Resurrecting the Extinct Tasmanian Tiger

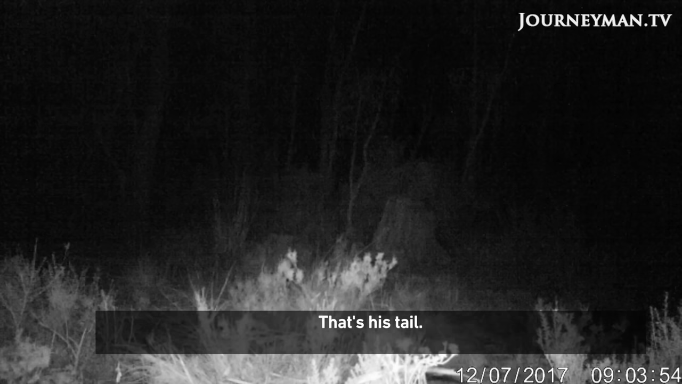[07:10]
There's his tail. But alas, it's hard to see anything. Unfortunately...